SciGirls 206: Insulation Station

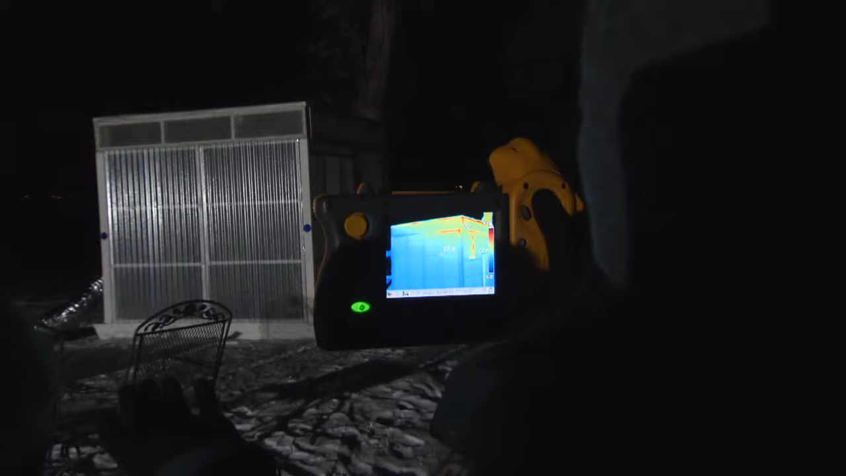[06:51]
Just to show how powerful this tool is, take off your glove and go up there and put your hand on the wall and hold it there for a second. While Angela was looking at the ice shanty, I went up and put my hand against it.
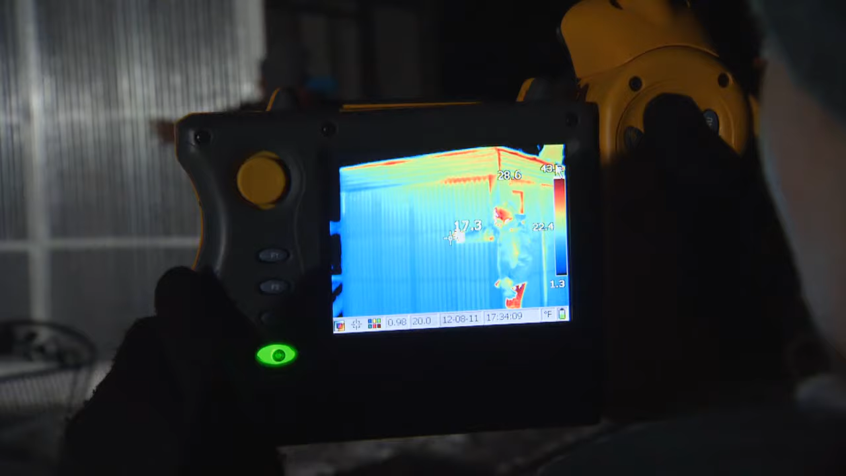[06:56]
Okay, that's long enough. You can let go.
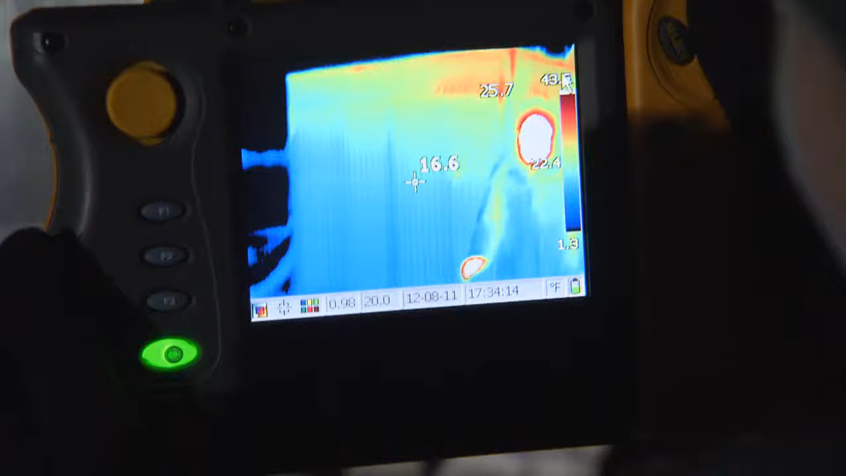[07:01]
See the handprint there? See you? That's so cool.
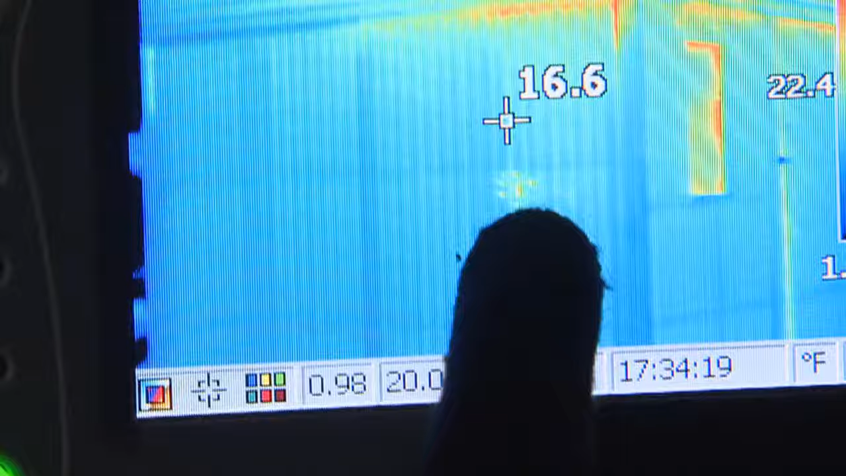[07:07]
The heat off my body stayed on the ice shanty for a couple seconds so you're able to see where my hand was.
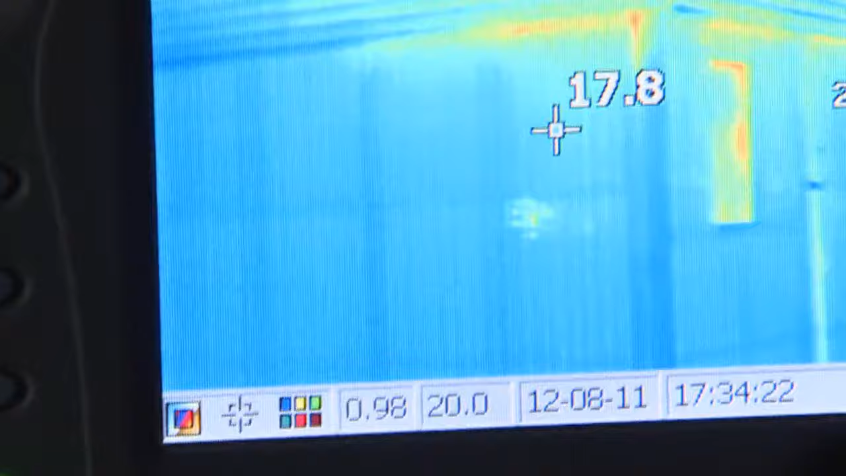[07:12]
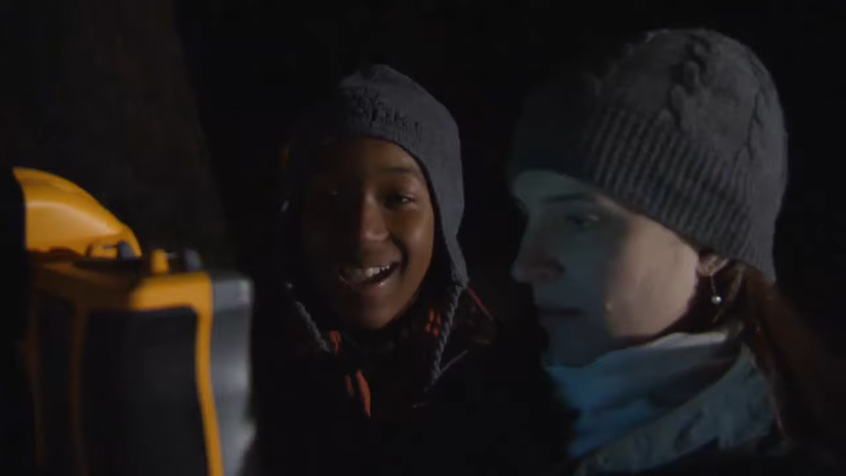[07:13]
What does the heat loss look like?
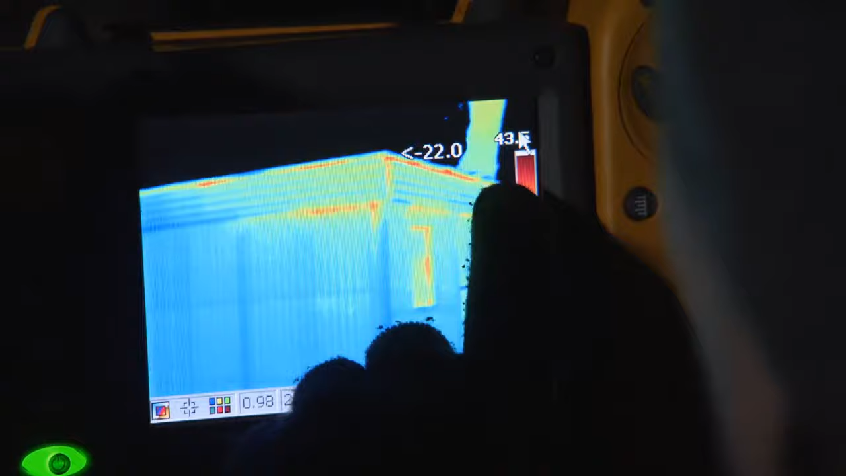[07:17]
The places that you're losing heat will show up red here and it's quite a bit cooler
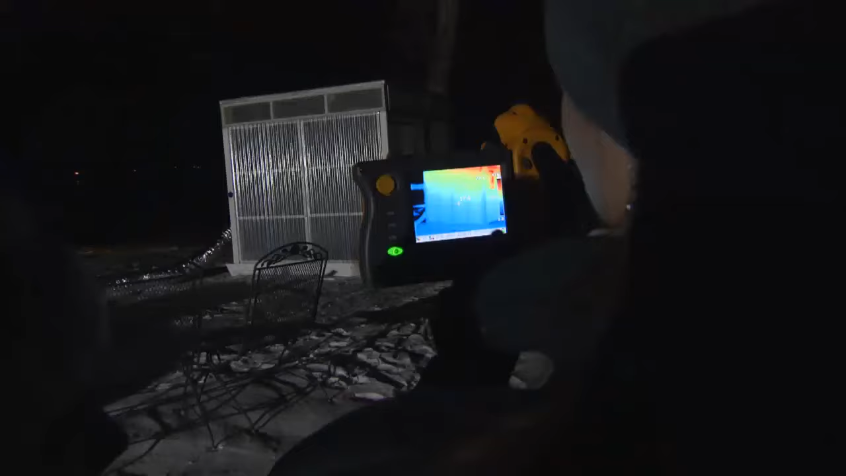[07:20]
down at the bottom of the building because that's where
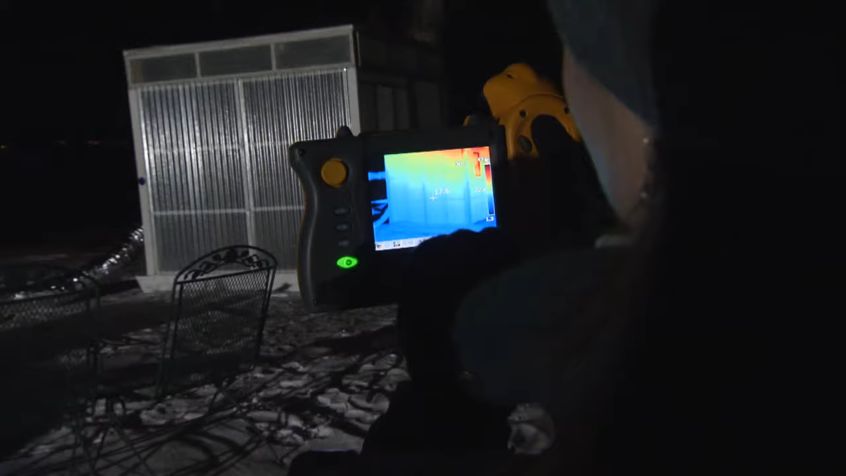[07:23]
a lot of air is being drawn into the building and then as it's heated it rises and
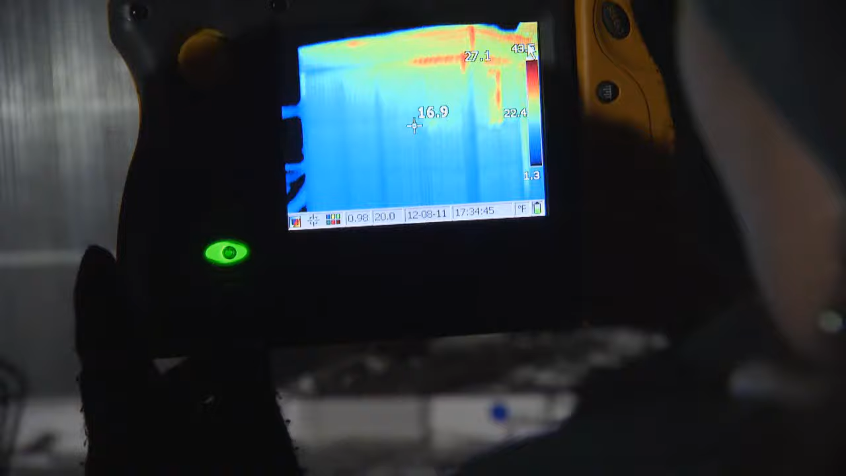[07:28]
then it escapes out the leaks in the top.
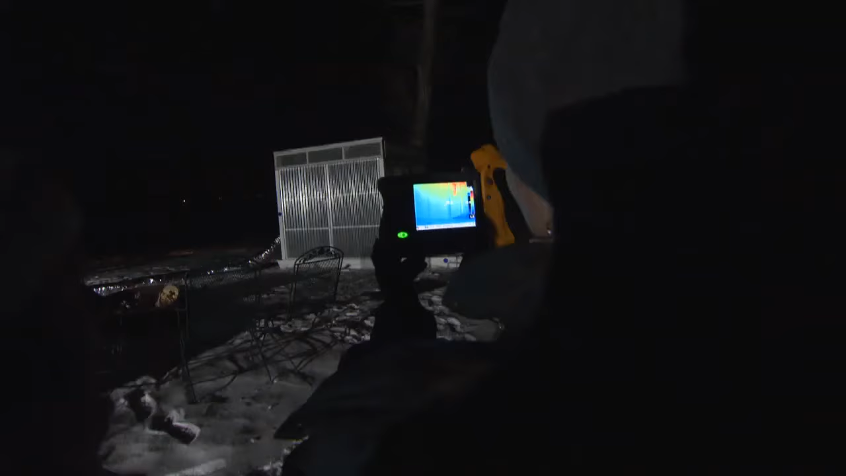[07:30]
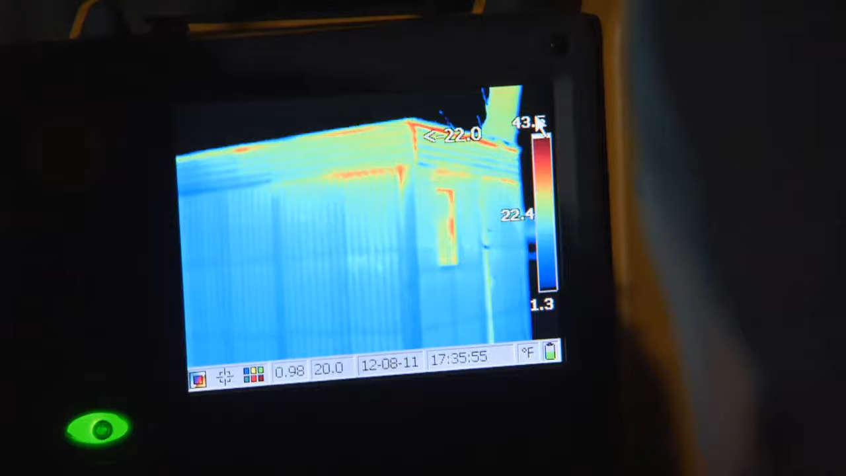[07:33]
Ideally when you're done insulating an air sealing there will be a lot less of these red noticeable lines.
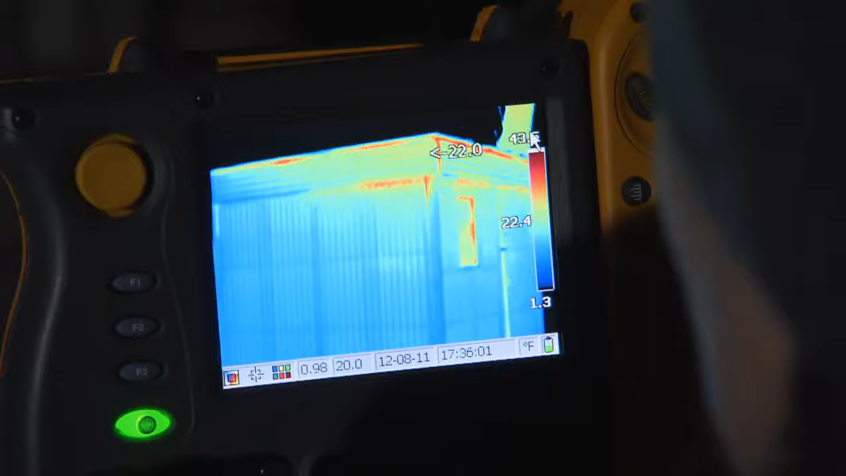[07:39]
On screen: scale bottom 1.3°F
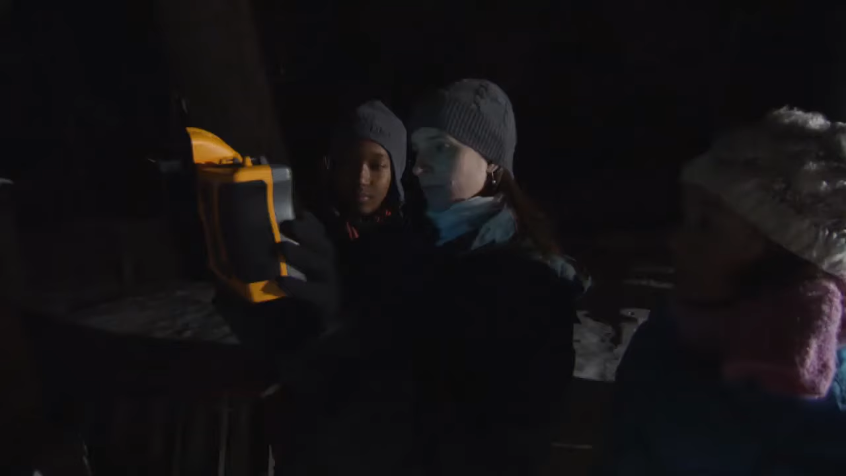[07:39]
So the blue is just cold? Right. And it's not losing as much heat as the red is?
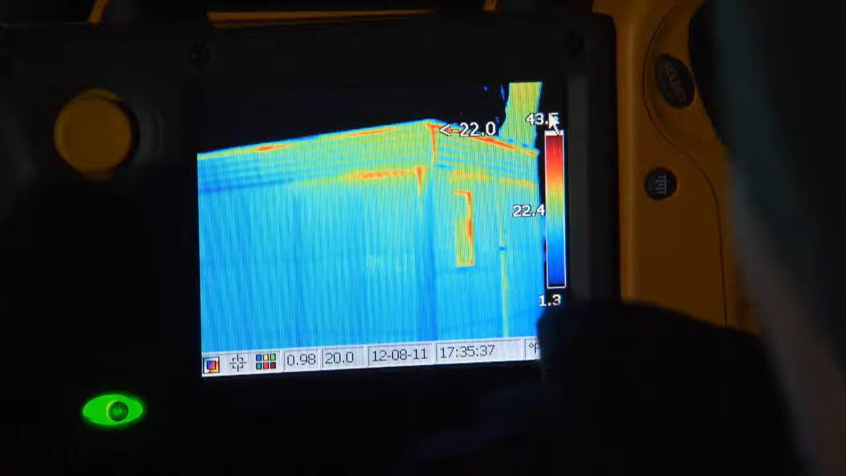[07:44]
Exactly. It's still losing heat but not as much. Okay. Yep.